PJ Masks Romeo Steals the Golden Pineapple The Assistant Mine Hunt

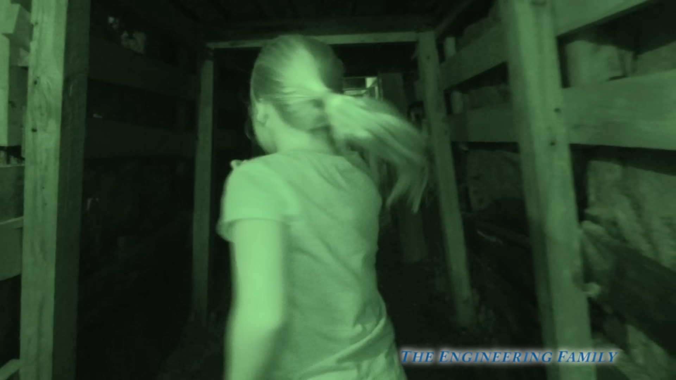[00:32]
Yeah, we've got our night vision on. Okay, people at home, you've got to help us look for Gecko, Catboy, and Owlette.
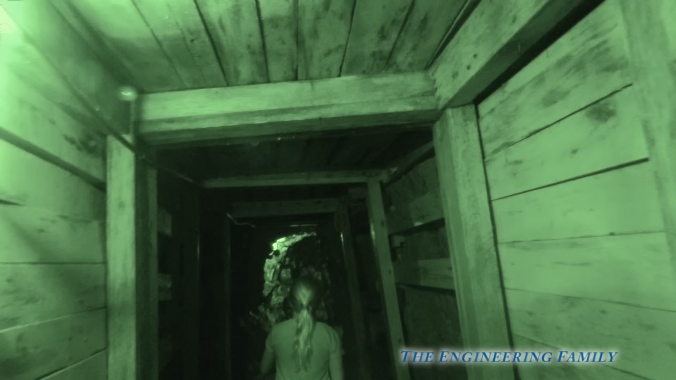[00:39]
Right, assistant? And the golden pineapple. And the golden pineapple.
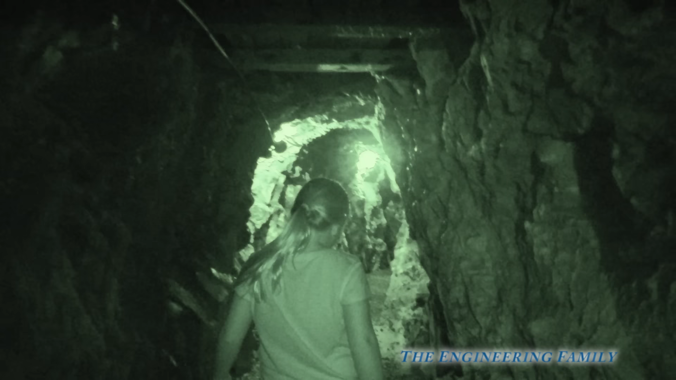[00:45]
Well, where do you think Romeo took it and put it? I think in this case. Wait a minute, right here? Assistant, it's a dead end.
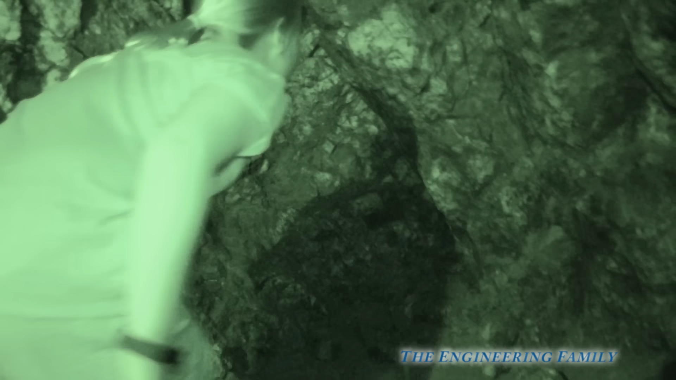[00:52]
You can't go any further. It's water. Oh, is there? Let me see if I can take the night vision off if we can see it.
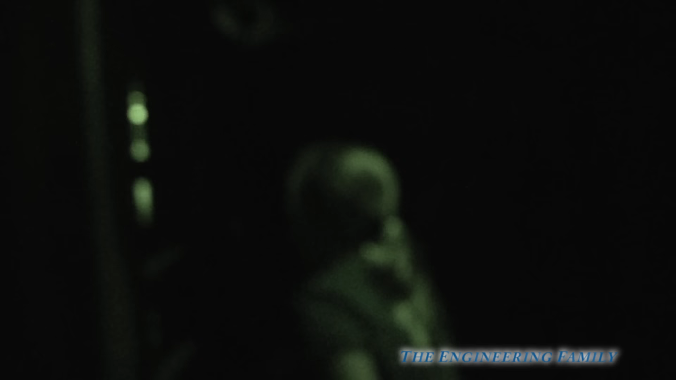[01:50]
Let's turn the special night vision on. Okay. Anything? Ooh, anything in there?
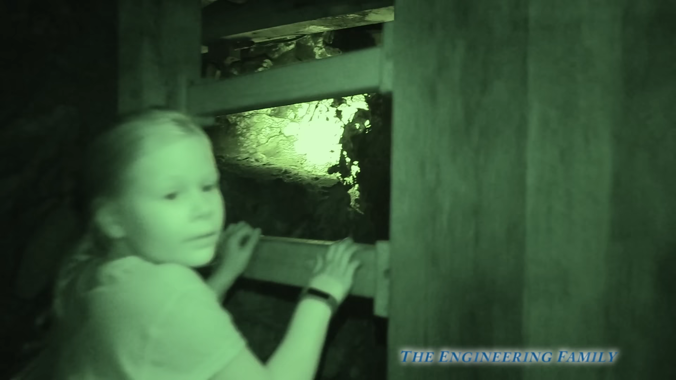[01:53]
No. Nothing in there. Okay, where else could they be?
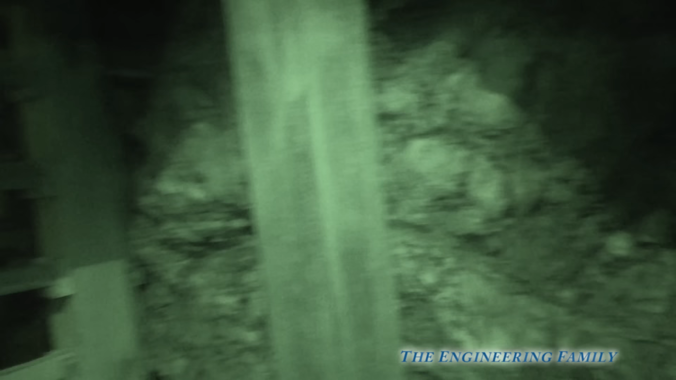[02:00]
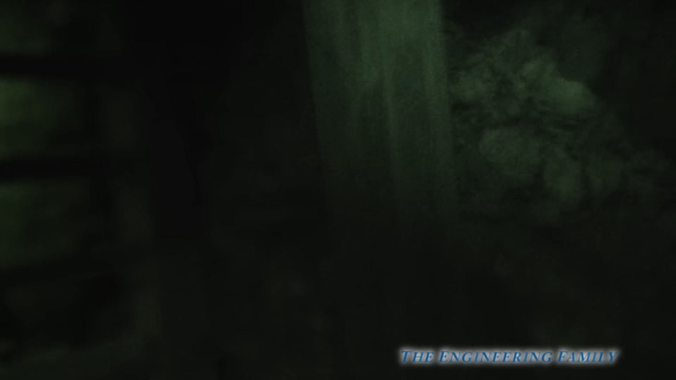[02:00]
Let me put the camera on. Look right there! It's Gecko! Gecko! Whoa, Gecko got...
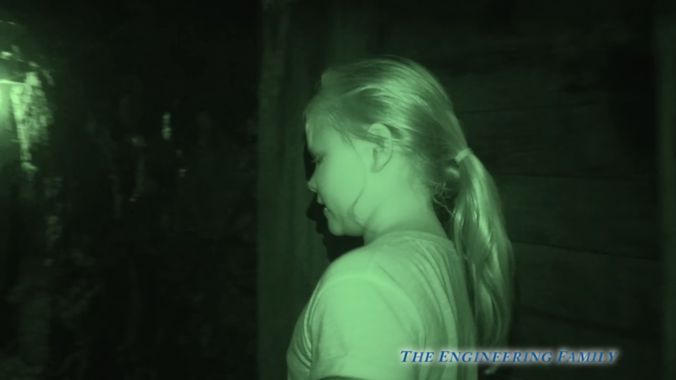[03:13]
Yes, right, you've got to be in a safe cave. So right now we're using our night vision, but we're in a safe cave that offers tours.
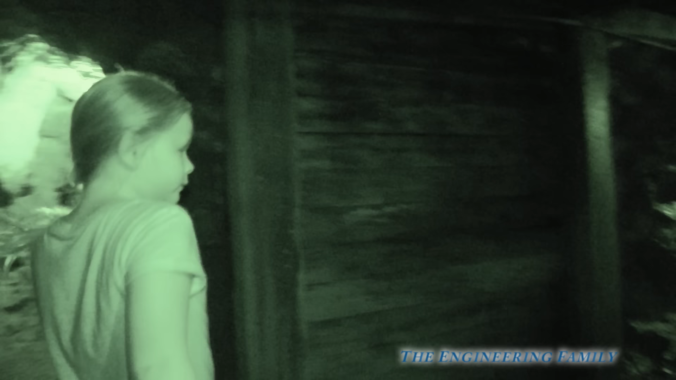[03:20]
Right? Right. All right, so I'm going to take our night vision off because there's a little bit more light in here, okay? Okay.
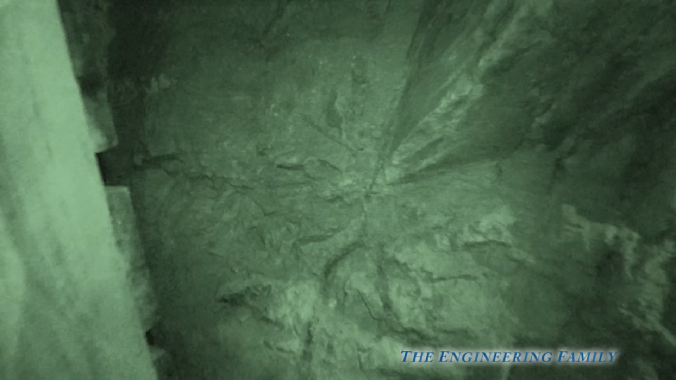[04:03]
Anything? I can't see anything, but I don't think so, or there would be... Do you see anything?
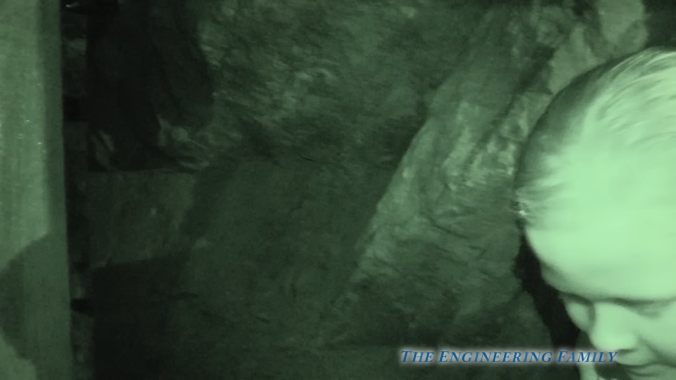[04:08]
Look down there, assistant.
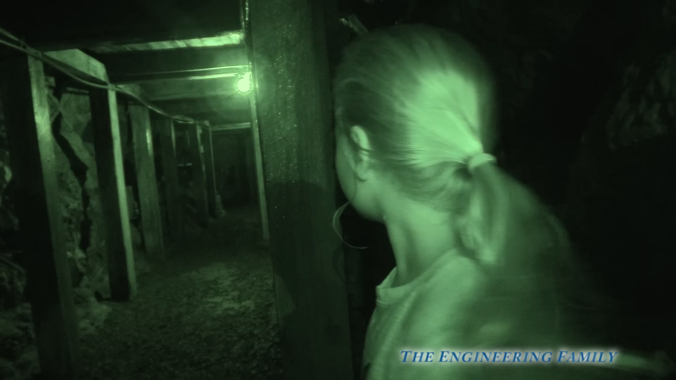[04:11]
Look down there, let's see if there, you can see anything. I don't see anything.
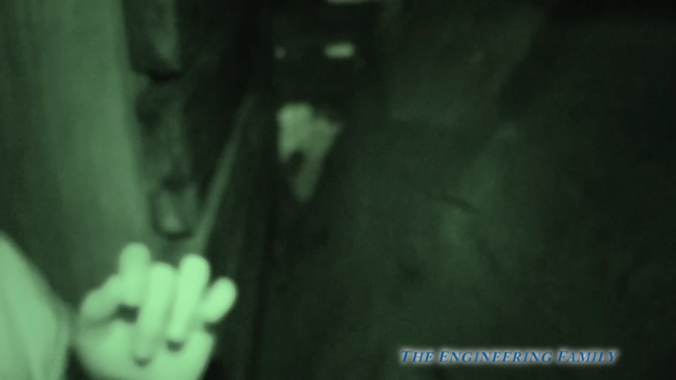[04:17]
Yeah, I don't see anything either. We've got to find them, right? Right.
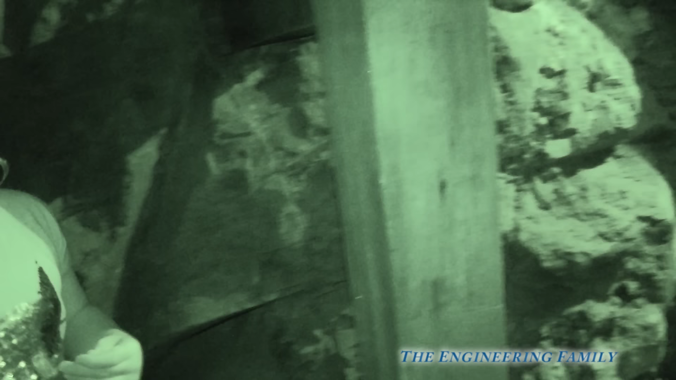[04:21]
Anything in here? Let's see. Wait a minute. Whoa! We found the assistant.
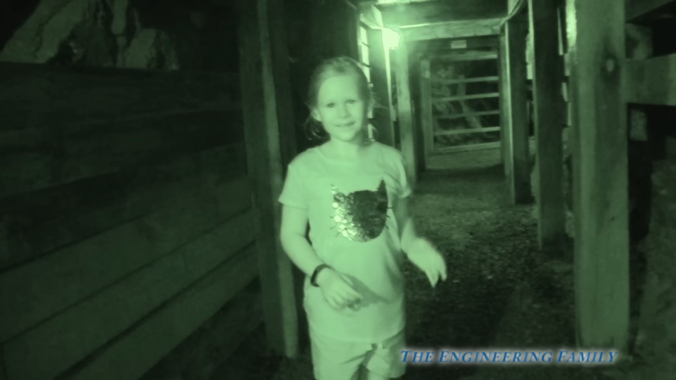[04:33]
That's pretty silly. Okay. I don't see anything here. Well, let's look up that way.
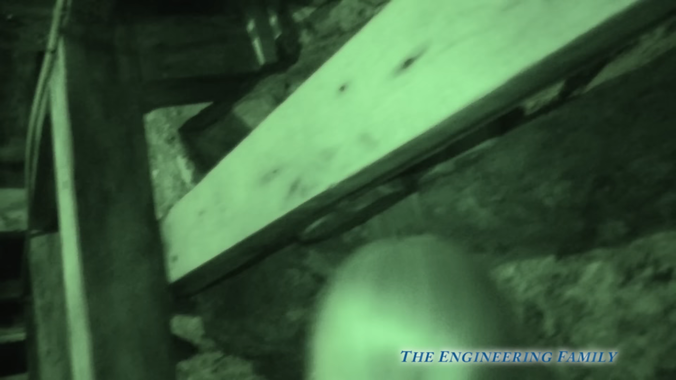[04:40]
Gecko. Owlette. Assistant.
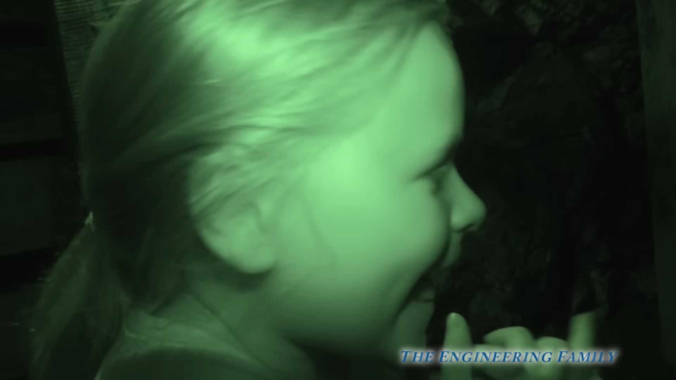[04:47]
All right.
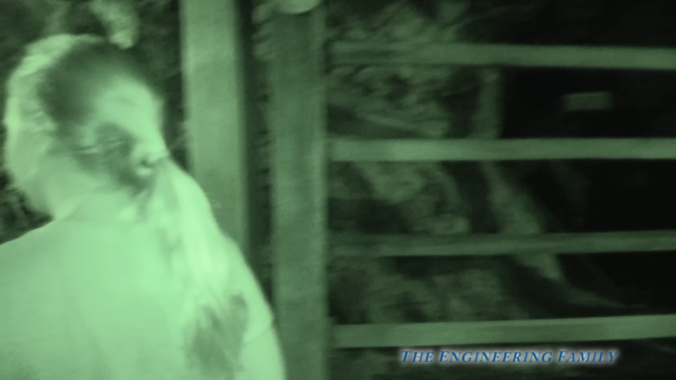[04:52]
Let's turn. Let's go this way. Oh, we got more light, so I can turn off. Oh, wait a minute.
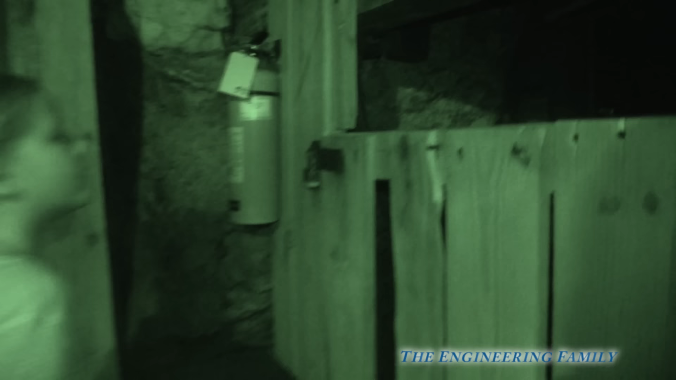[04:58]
Let's look in here. I see a stool. Me too.
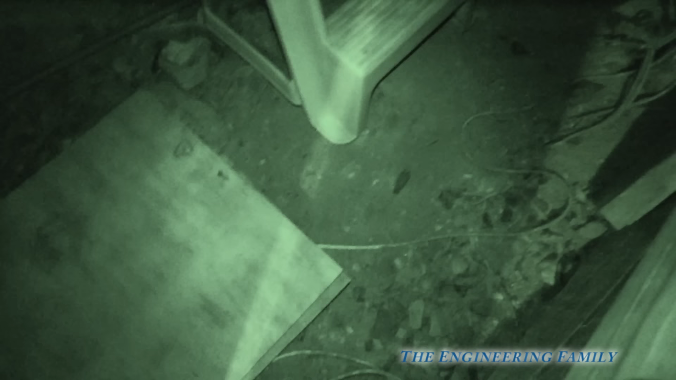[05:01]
That's weird. Sure is. Okay, I think we turned the...
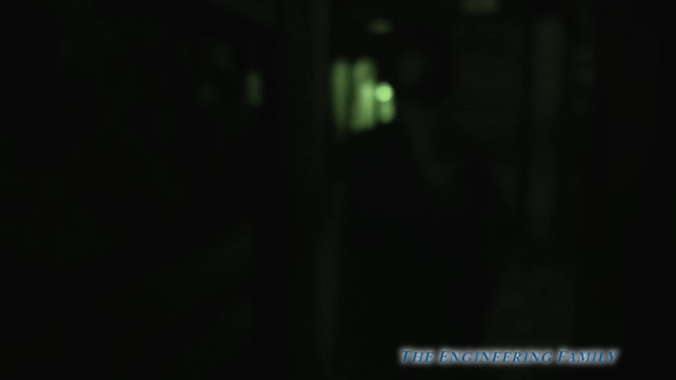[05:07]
Nothing over here. Look, this is the mine shaft.